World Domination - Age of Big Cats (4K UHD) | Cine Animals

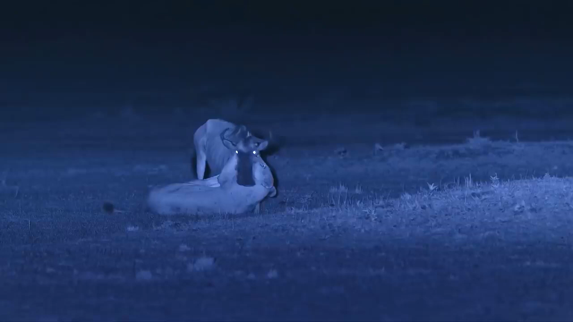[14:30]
She uses her strong canines and vice-like grip to administer a suffocating bite to the wildebeest's throat. By killing her prey silently, she's less likely to alert rival predators.
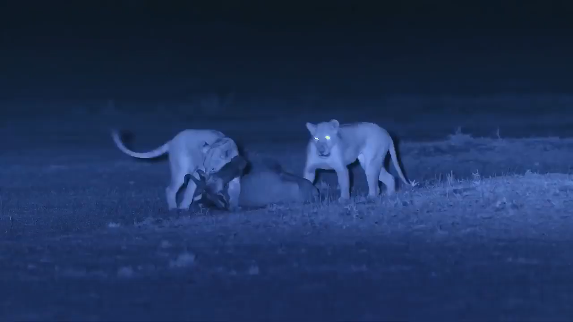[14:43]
Although one lioness brought down this 200-kilo wildebeest, it was a group effort.
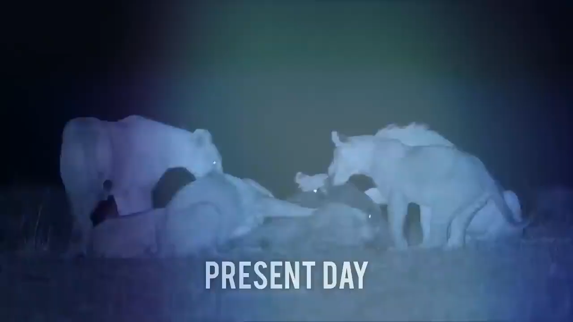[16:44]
Lions today, the night still offers no respite from another pack animal.
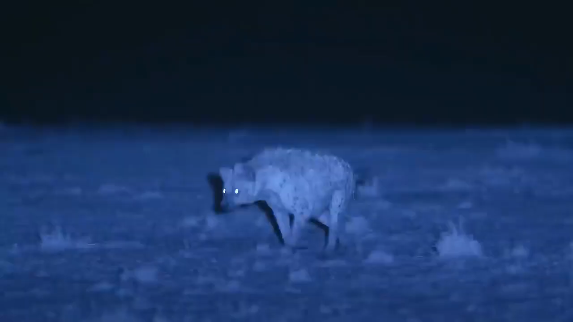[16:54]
The lion's ancient nemesis, the spotted hyena.
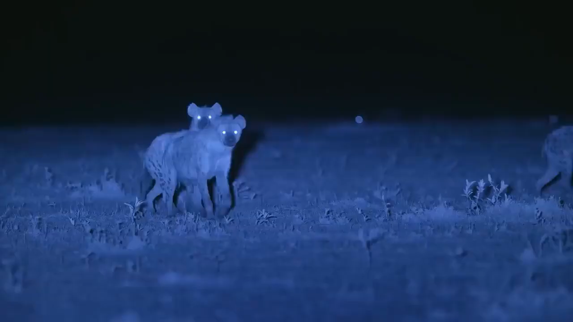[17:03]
They're aggravated. The lions have invaded their patch and chased the prey away. When the male lions aren't around, the hyenas,
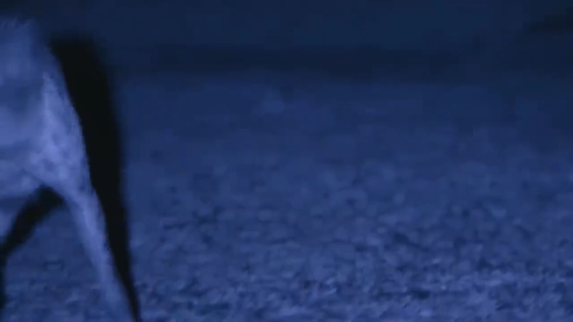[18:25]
One of the males turns up.
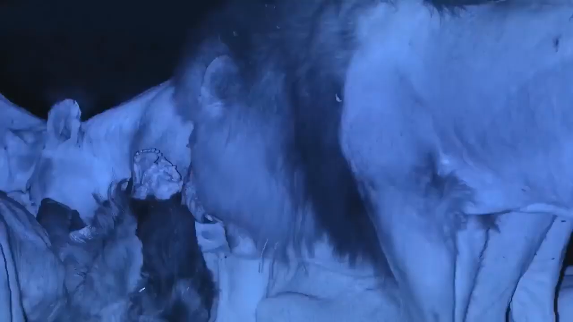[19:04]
The pride can now feed in peace.
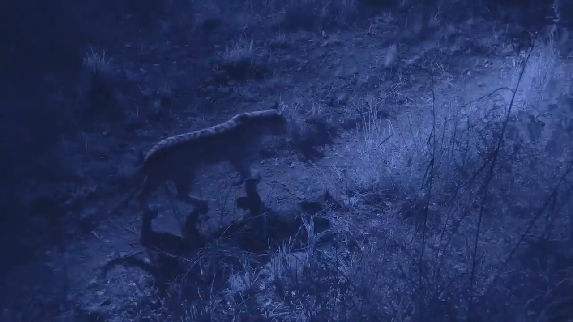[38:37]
She uses the well-worn animal trails to move quickly and silently.
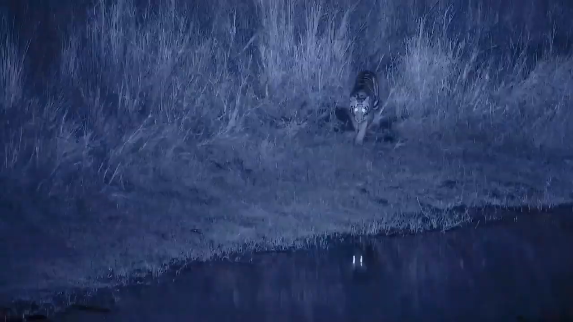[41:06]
In the pitch black, the tiger has scent,
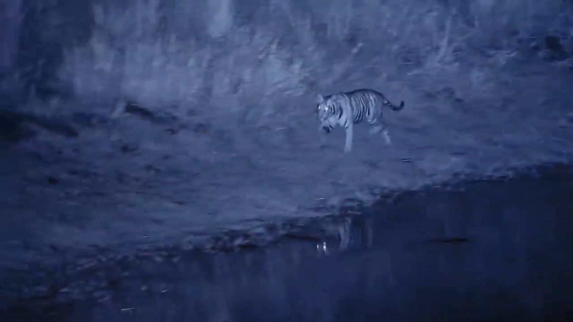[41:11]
sound, and her mental map to guide her.
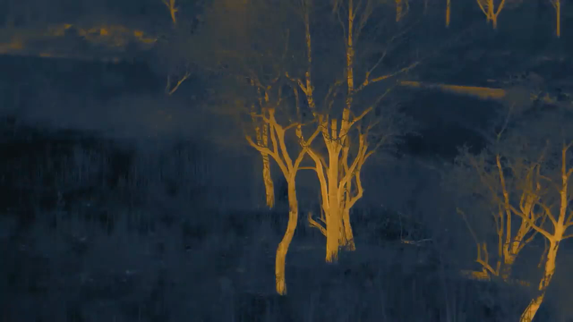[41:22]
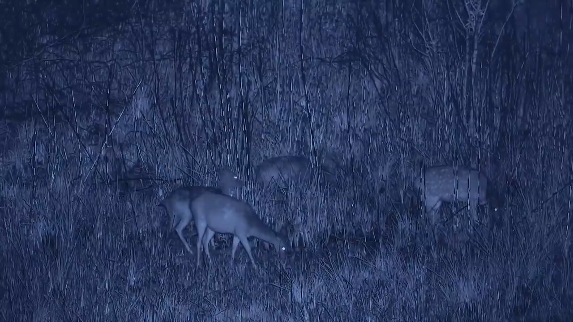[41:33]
These deer know this is tiger country and can never fully relax. She can't see far in the long grass, so has to rely on her hearing, the most acute of her senses.
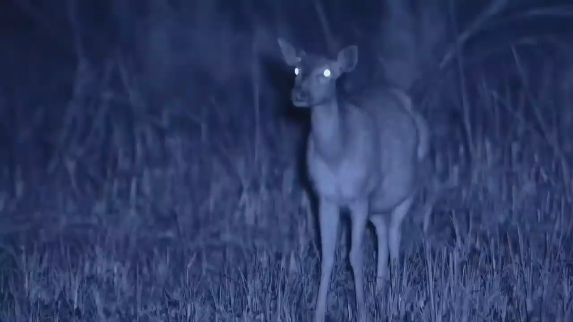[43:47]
And waits for the animals to settle down.
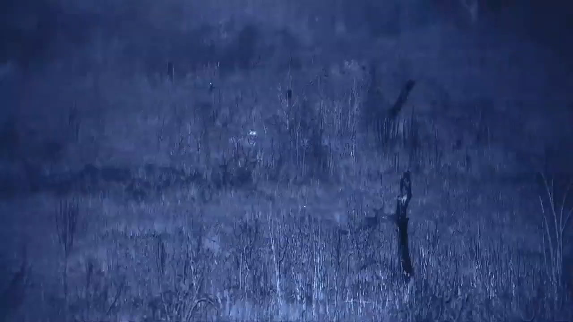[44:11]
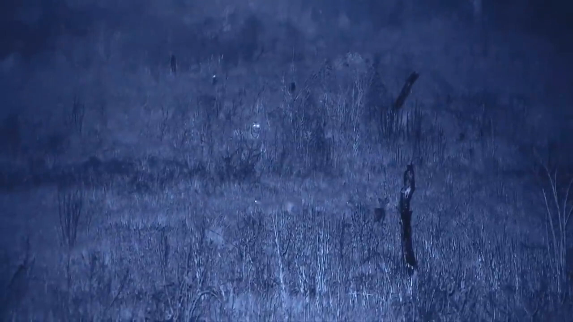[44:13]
The tiger can hear some deer nearby.